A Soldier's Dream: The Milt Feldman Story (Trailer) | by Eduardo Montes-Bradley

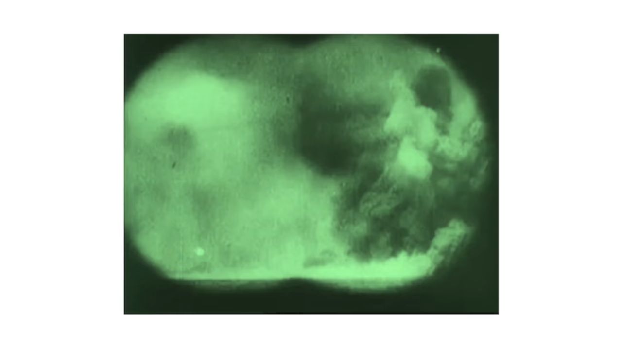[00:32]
And in the pitch black all these things started to come out and just go through the air like fireflies.